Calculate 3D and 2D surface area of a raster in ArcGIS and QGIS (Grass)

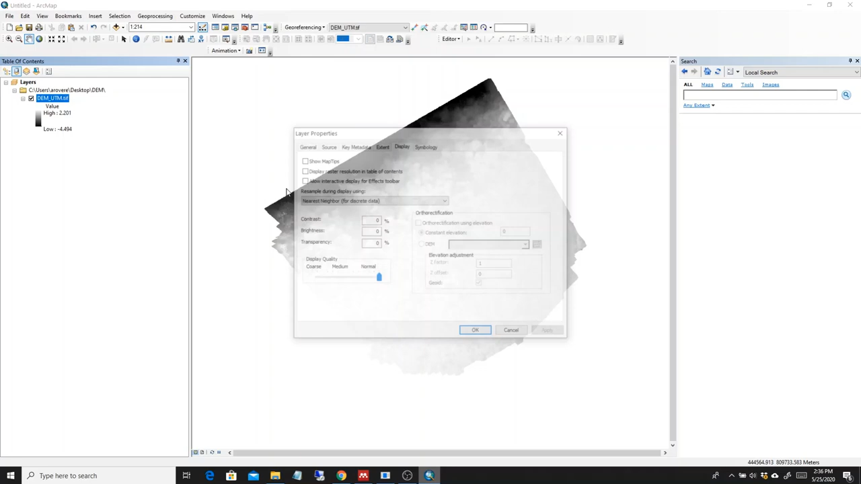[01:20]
So this is the digital elevation, the digital elevation model obtained from photogrammetry. We can see a bit better.